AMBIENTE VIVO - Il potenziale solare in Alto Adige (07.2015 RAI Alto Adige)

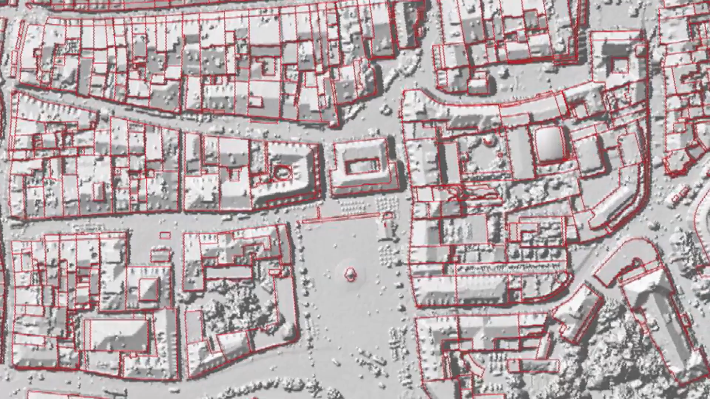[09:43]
I cartografi hanno anche elaborato un catasto per gli impianti solari presenti in Alto Adige. In questo caso abbiamo fatto un volo laser scanning con due elicotteri i quali hanno rilevato tramite dei fasci laser
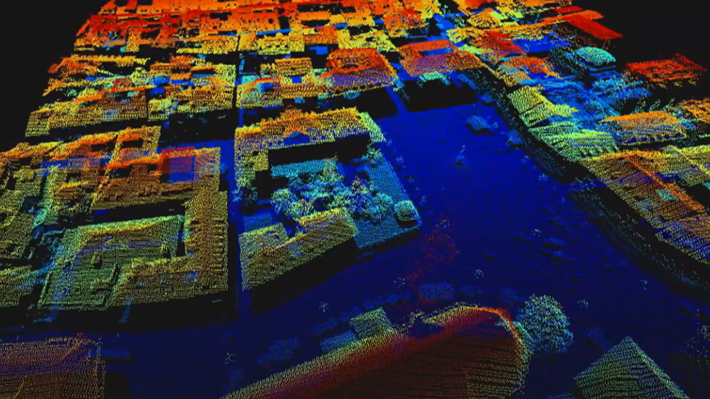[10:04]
Ci aggiriamo sui 10 cm di precisione.